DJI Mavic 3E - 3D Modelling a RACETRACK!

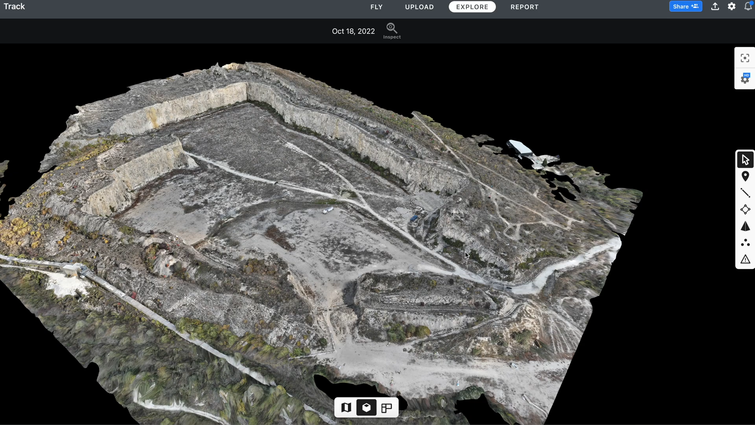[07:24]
it's crazy to look at you have all sorts of things that you can do and I want to quickly demonstrate some of the things that you can do with a 3d model like this because yes it's cool to look at and you have a lot of freedom to really dig deep and explore
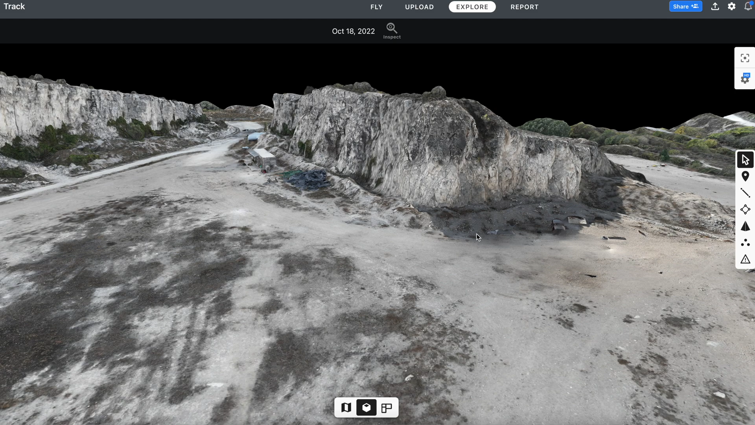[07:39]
and measure some things maybe if you want to measure some stockpile or something like that
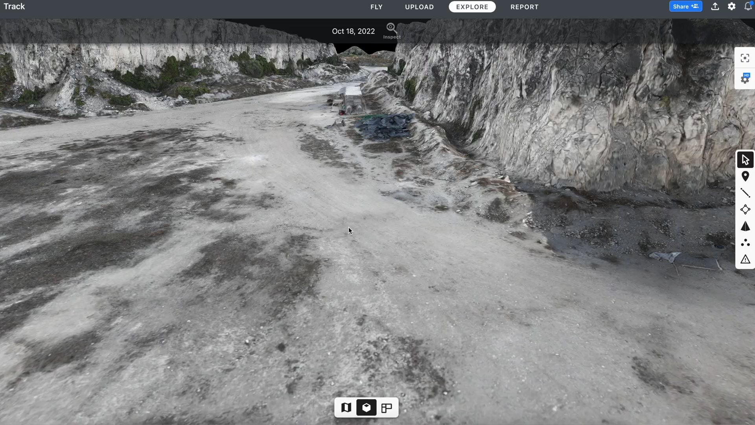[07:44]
you can do that but there are some other things that you can do that are really
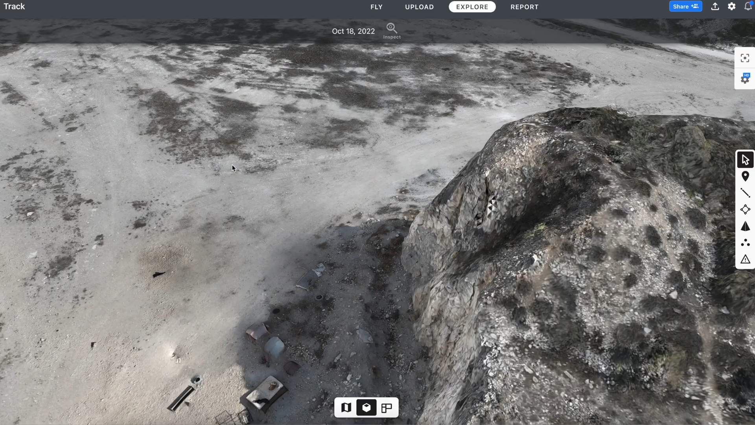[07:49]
cool and I want to quickly demonstrate that because those are things that I also
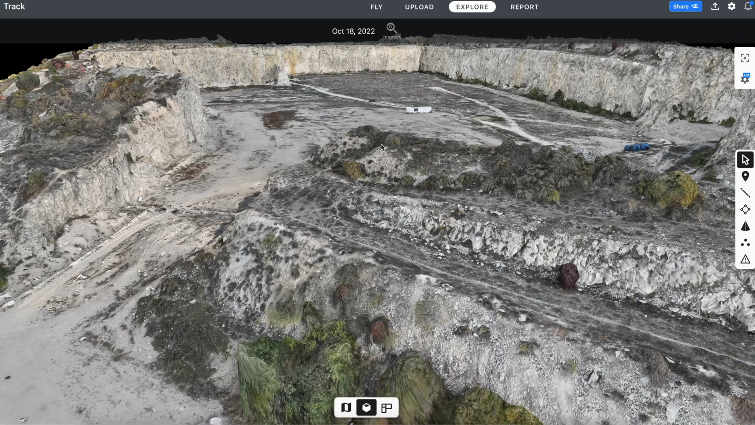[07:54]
recently learned about so it's cool to share that information with you. For example let's quickly enable the elevation and you will immediately see the
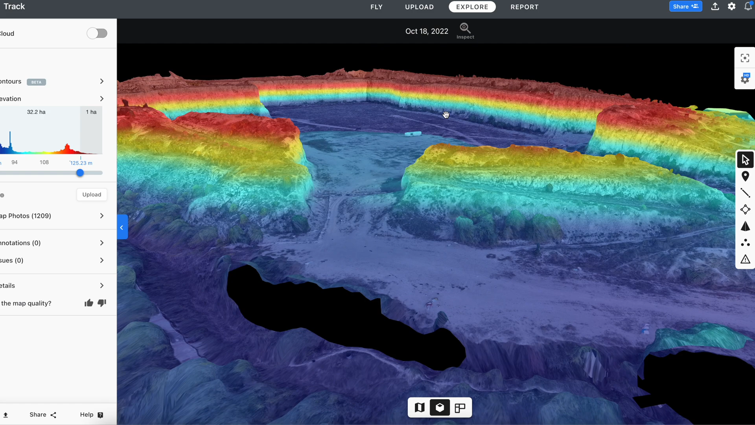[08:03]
difference between all of those rocks how high they
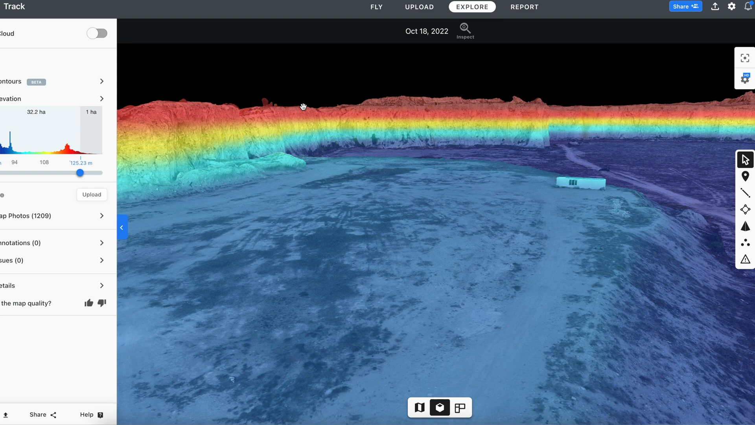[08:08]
are and if we enable contours again we will see how
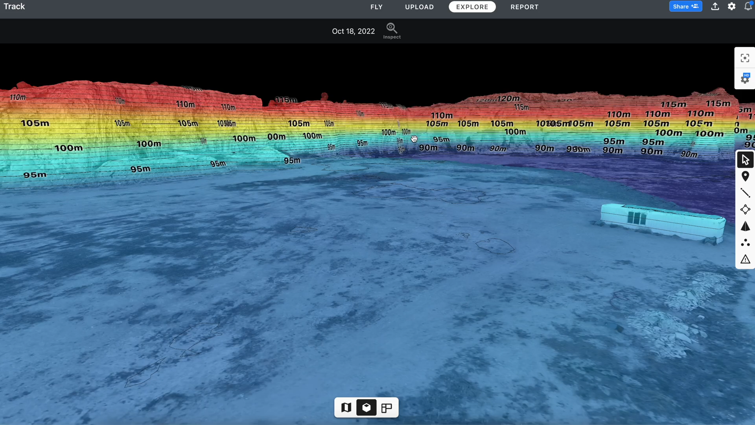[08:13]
the height changes as we go higher and basically
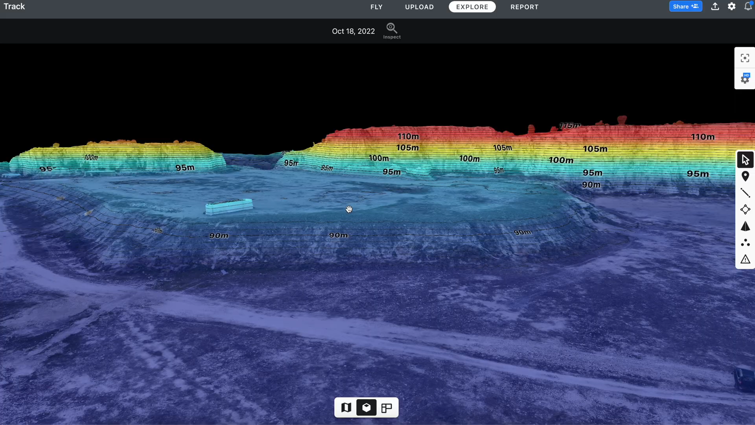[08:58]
measure something let's just quickly go zoom out and if we want to precisely measure the distance between something we can do it from here let's just say
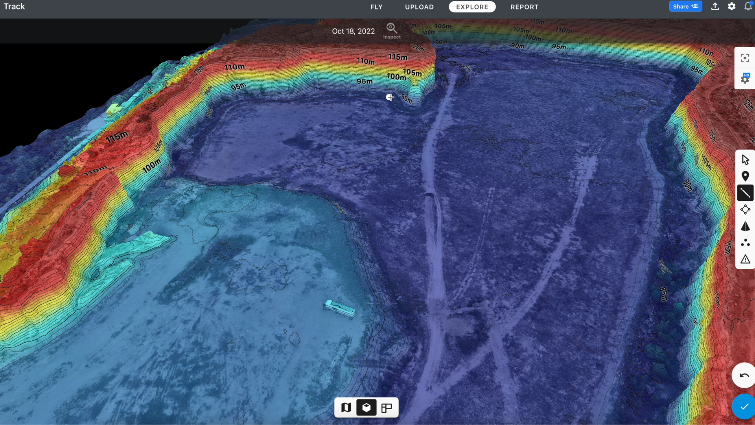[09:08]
we can zoom in let's just say from here we want to measure the distance to here
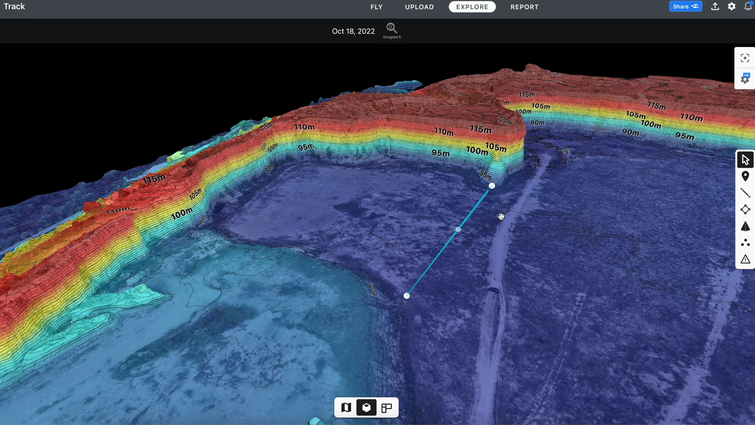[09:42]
with this 3d model if we take a closer look at this we can see where the drone has been while taking a certain photo and at what angle
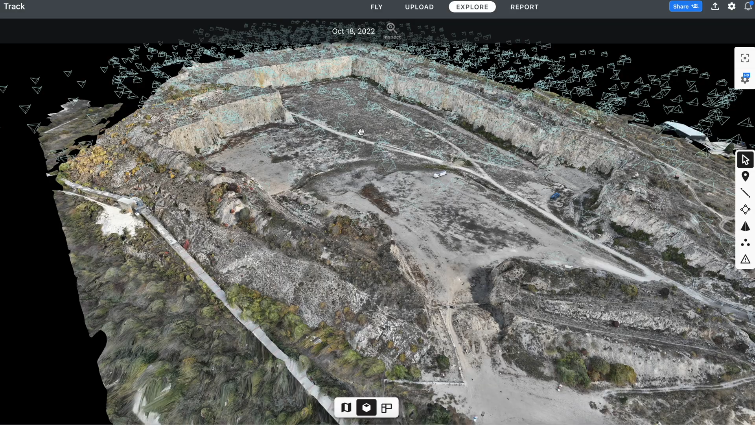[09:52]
it has been pointed at while taking that photo so for example we can see that here for example here the drone was right here looking
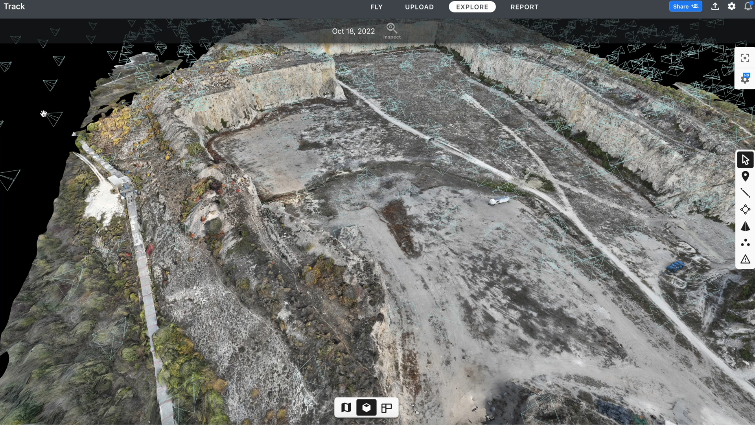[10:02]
at about 40 45 degrees angle I think it was 45 and if we click on it we can see the exact photo that the drone took